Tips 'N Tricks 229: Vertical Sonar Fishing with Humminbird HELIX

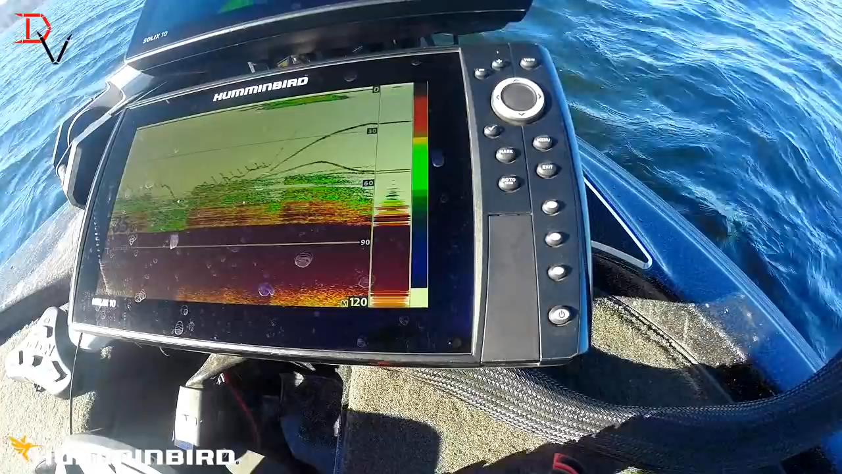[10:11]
oh yeah that's a big spot there i'll show you what they are you want to see what's down there that's what's down there right there
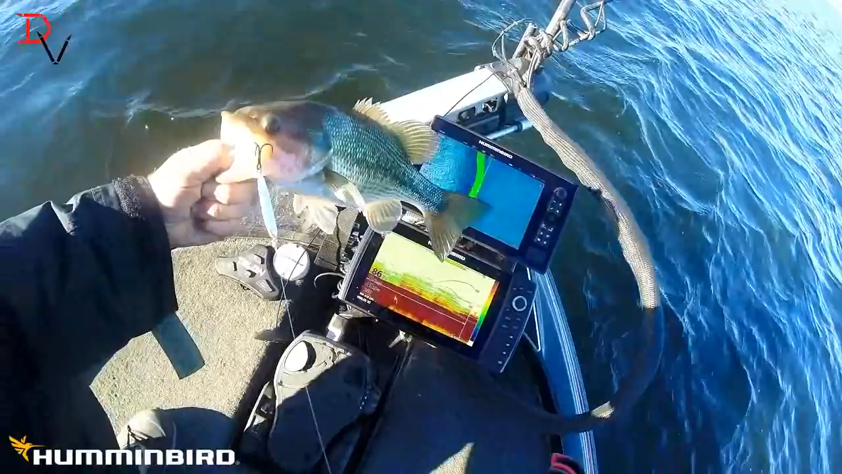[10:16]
spotted bass
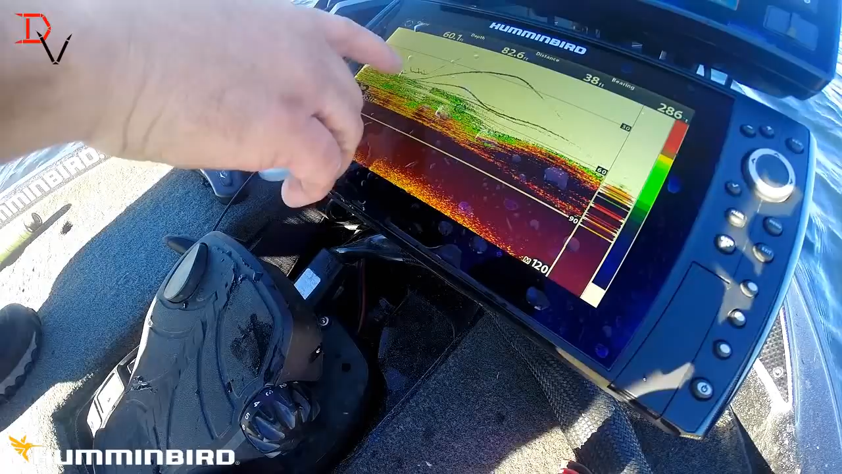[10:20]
right here he ate it right there right here is where we were jigging it he ate it right there and we brought it up we pulled that other
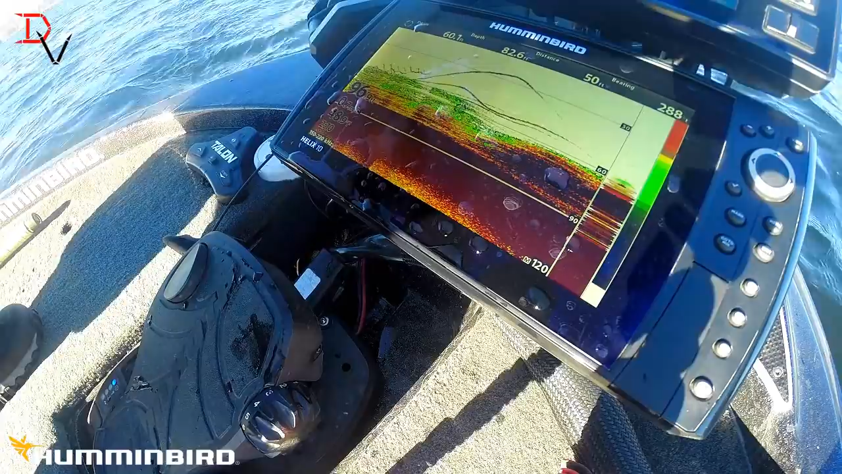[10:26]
fish up with it it's not a giant but man it's fun vertical fishing
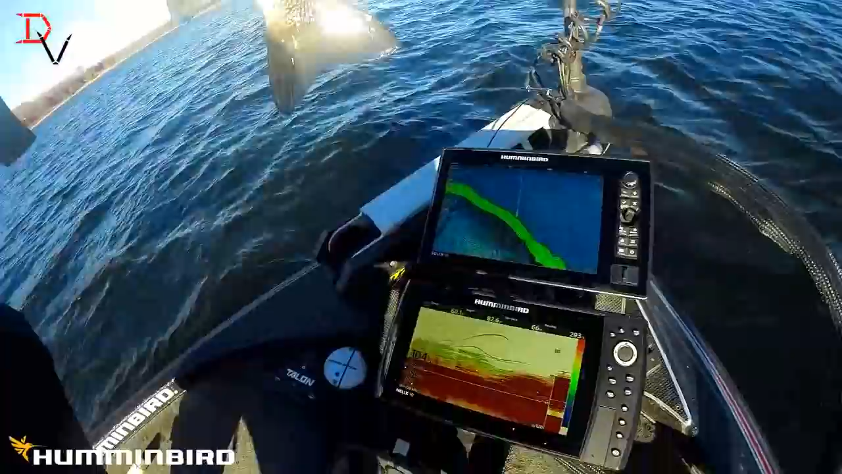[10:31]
right there you can see it on the screen there he is send him back and see if we can catch us another one
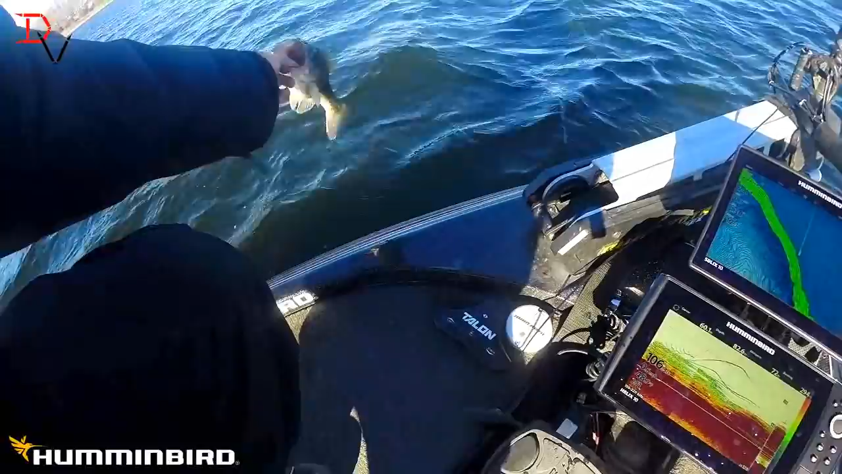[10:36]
dropping it down look at up we got some skeddy going on there
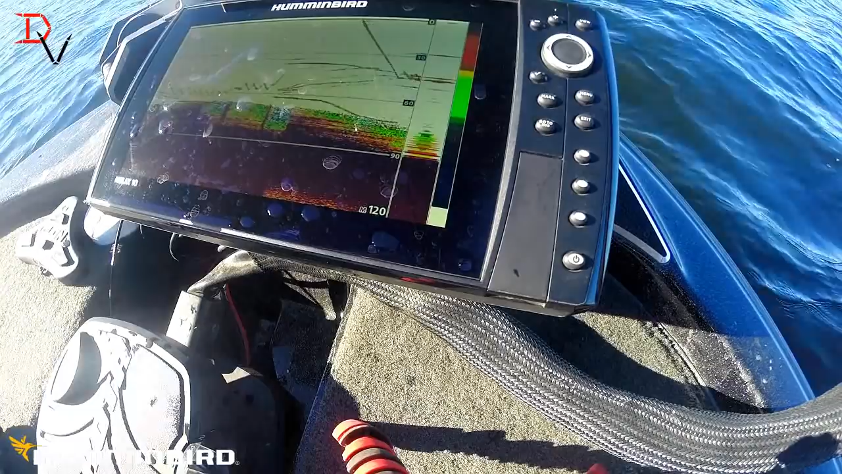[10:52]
got a little action at about 50
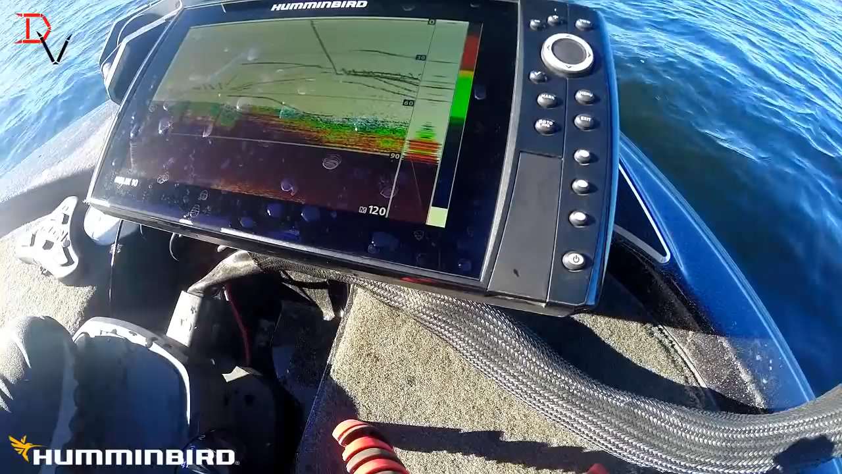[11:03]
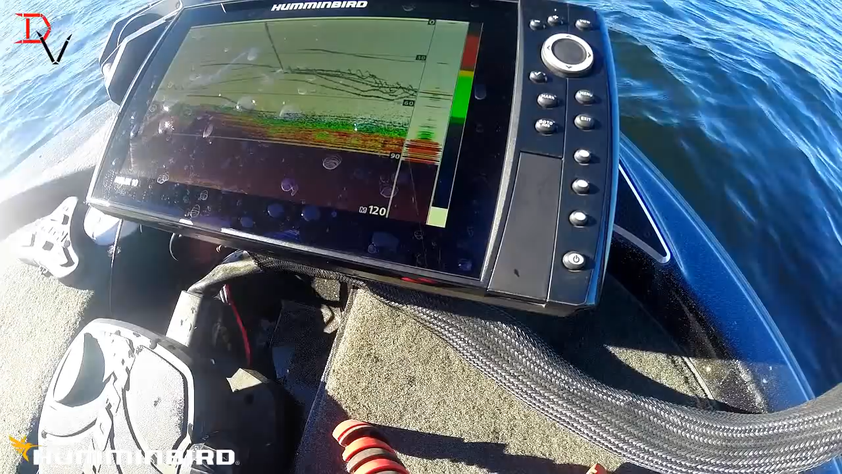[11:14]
there's one there's one got one on got one on got one coming up
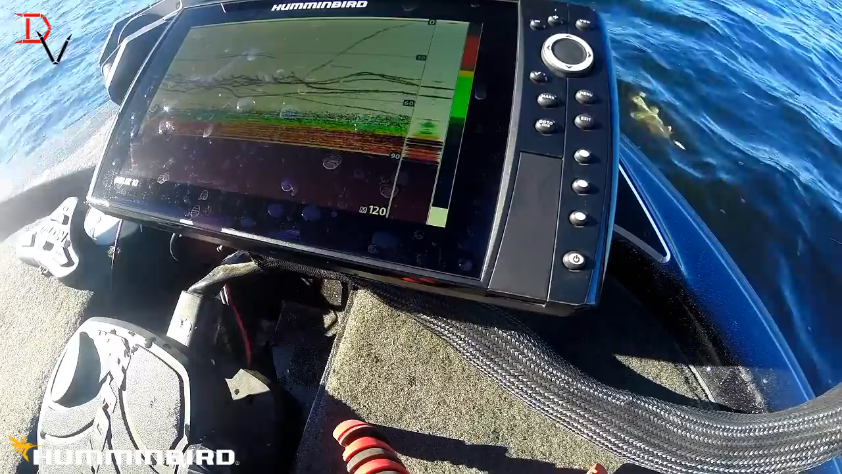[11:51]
got them got one coming up over here
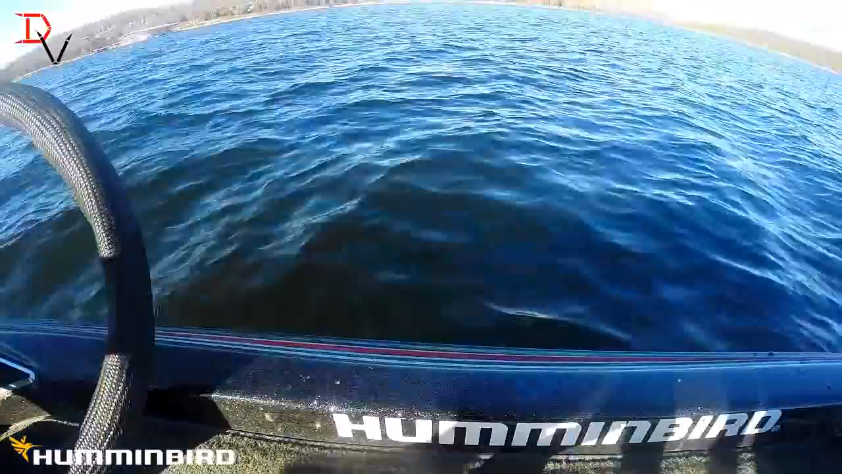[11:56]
right there
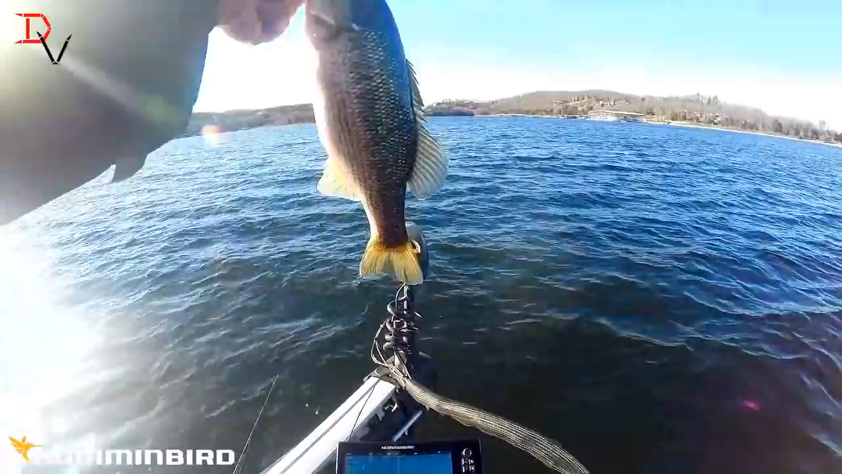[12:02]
kentucky spotted bass on table rock lake you can see right here
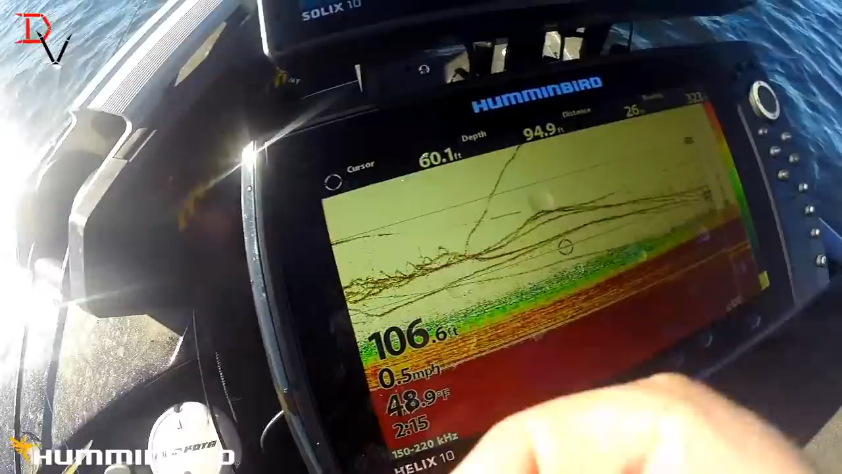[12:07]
On screen: water 48.9°F
where we're jigging caught them brought them up i